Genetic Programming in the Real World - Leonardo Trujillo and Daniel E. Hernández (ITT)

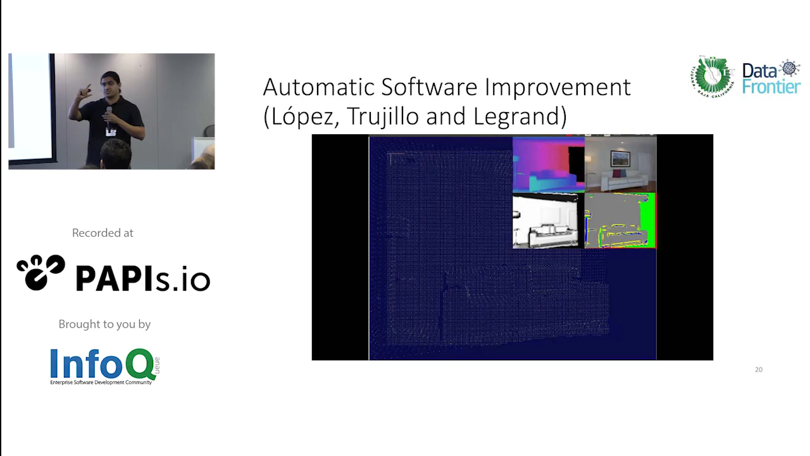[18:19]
In fact, you don't need a robot to do SLAM. You can do it basically with just a handheld camera that you move around the room. Now we took an existing system which is the Kinect Fusion system and here you will see the following. We have two scenarios here. On the right you have the original Kinect Fusion algorithm and on the left you have the improved version. By improved version I mean a version that was completely, all of the modifications done to this version of the other were completely automated and completely done by an evolutionary algorithm, a GP based algorithm.